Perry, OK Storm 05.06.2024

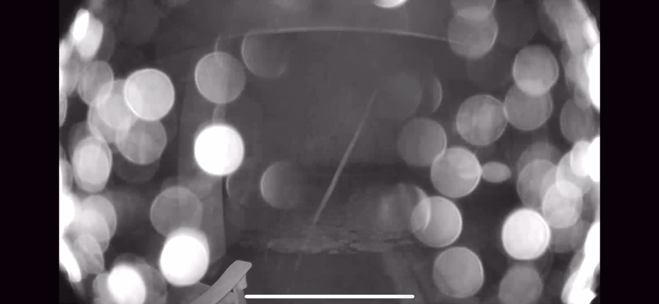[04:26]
was moving into kansas so wow that was crazy all right so this is just a severe storm with wind and so that's it the hail